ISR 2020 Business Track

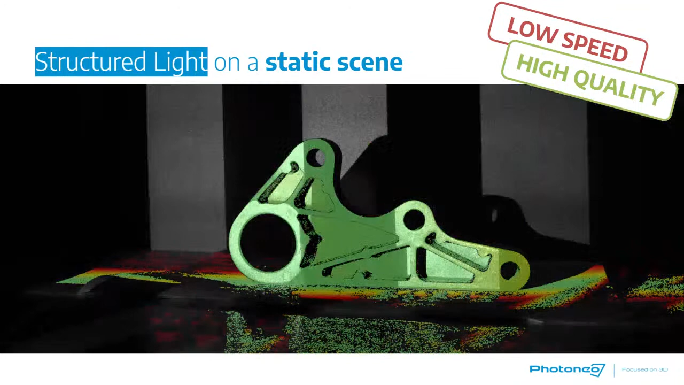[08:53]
And this is perfect. This is a very good approach for getting a high quality 3D data, but when the scene is not static,
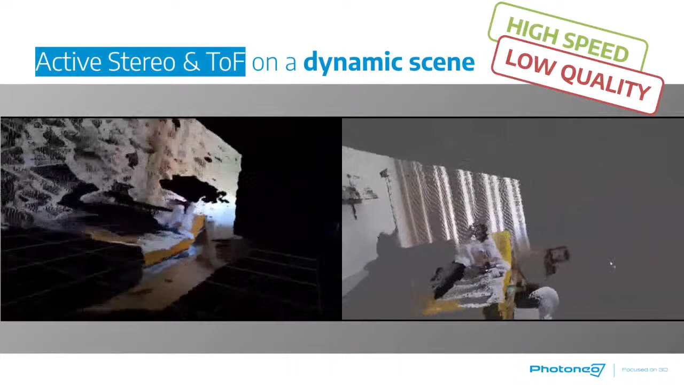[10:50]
At these videos, we have a hospital scene with a patient and one can clearly see that the point light is not really, let's say, good quality or sufficient quality.
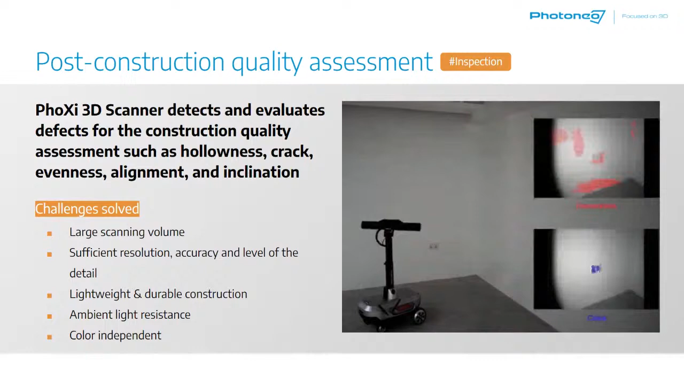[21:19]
The object or the device itself can, the theoretical limit is about 40 meters per scan of the motion without compromising the quality of the scan. Speaking about scanning in motion,